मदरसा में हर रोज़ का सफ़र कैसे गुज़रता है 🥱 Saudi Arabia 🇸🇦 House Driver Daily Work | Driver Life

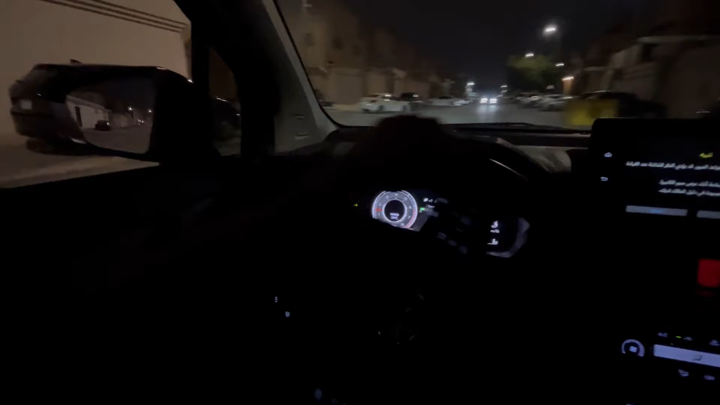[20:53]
चलते हैं दोस्त खाना खा के आते हैं, क्या बैठा जाए फालतू में।
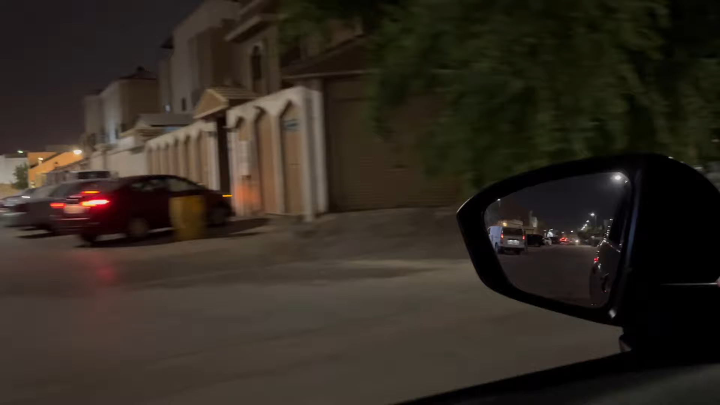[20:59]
मदरसा है अभी 10-11 बजे निकल जाएगी, तो फिर खाना भी कब बनाएंगे, 1-2 घंटा पहुंचने में लग रहा है रूम पे। तो चलते हैं मतान पे खाना खा के आते हैं भाई।
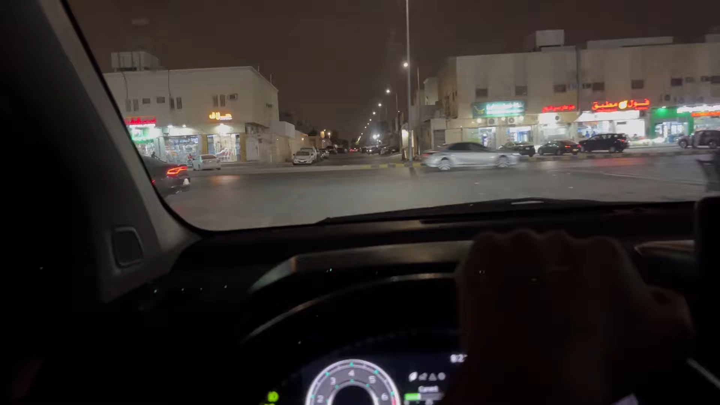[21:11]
कुछ है भी नहीं, ना खमीस है ना कुछ त्यौहार है ना कोई फंक्शन है, फिर भी इतना ट्रैफिक समझ नहीं आया आज।
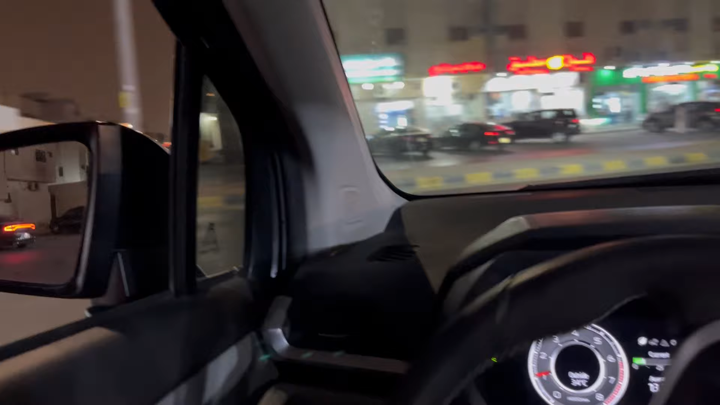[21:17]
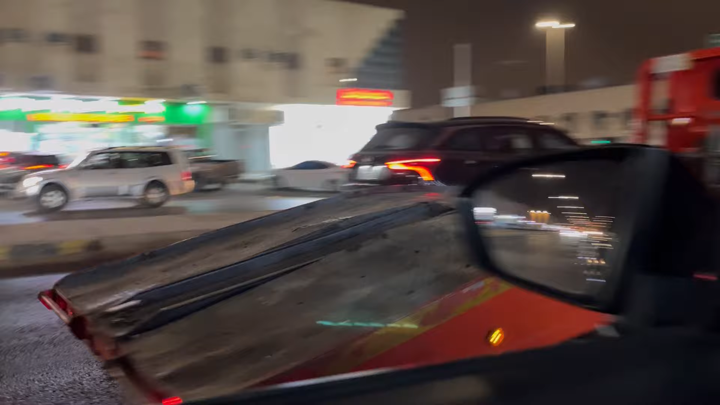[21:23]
ये गाड़ी देखो, गाड़ी लोडिंग वाली गाड़ी, ये लो गाइस, ये है मतान।
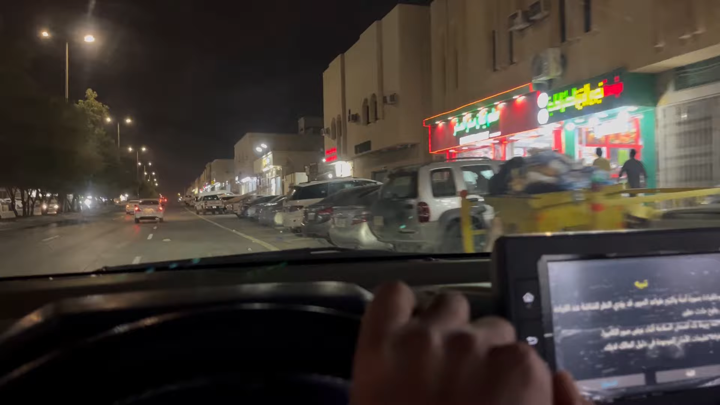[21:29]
और यहाँ मतान पे भाई पार्किंग में नहीं रहता है कभी भी आते हैं हम। चलो एक गाड़ी निकल रहा है, देखते हैं। ये है भाई साहब का मतान,